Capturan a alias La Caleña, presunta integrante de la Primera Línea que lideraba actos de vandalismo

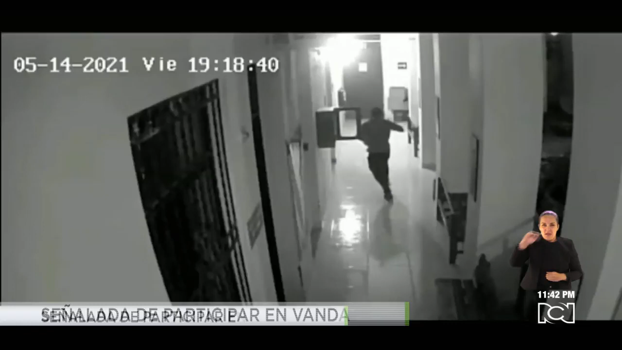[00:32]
No contentos, suben al segundo piso a dañar cuanto objeto encontraron en pie y justo segundos después prenden fuego al lugar. Huye desesperadamente con su cómplice dejando en llamas la alcaldía y las instalaciones del consejo.